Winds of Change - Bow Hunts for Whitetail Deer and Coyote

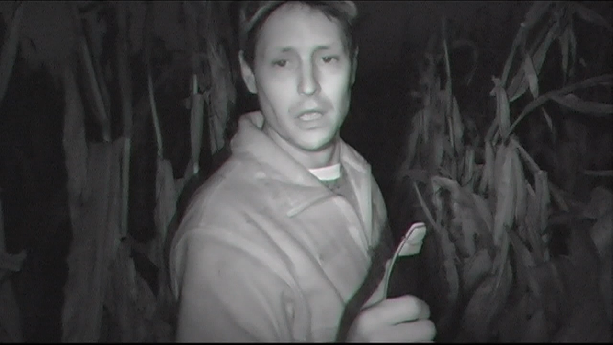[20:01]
I've never shot a coyote with a bow before. I'm very excited. We picked up the blood trail. It's a little sparse. You know, he ran probably 30 miles an hour through the corn here, so we're just picking up bits and pieces.
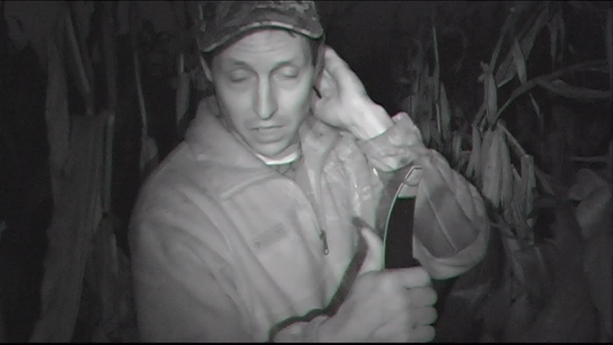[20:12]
But I know I hit him perfectly. I already reviewed the footage, so I'm sure we'll find him, all right?
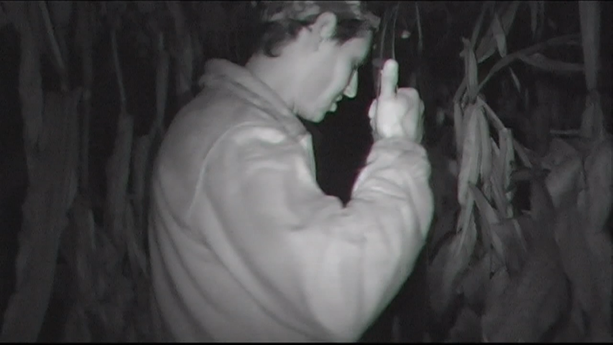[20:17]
Let's just keep tracking this way.
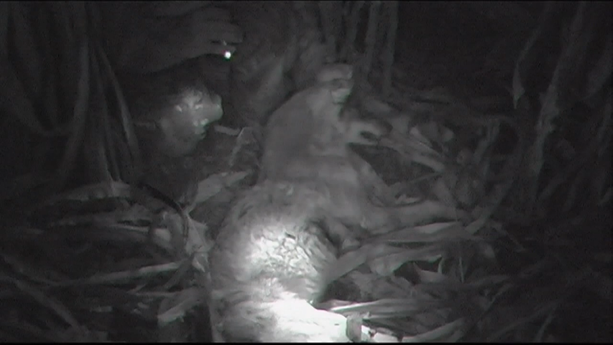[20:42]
Look at that, beautiful animal. Oh man. Man, I'm pretty excited, guys. I've always wanted to shoot a coyote with a bow. Never had the opportunity. Tonight was my night. I called him in three different times. You know, missed him twice at 25 yards, but I decided, well, if I call him in twice, maybe it'll work a third time. So I chirped a little bit more, you know, just made a little natural wounded rabbit call.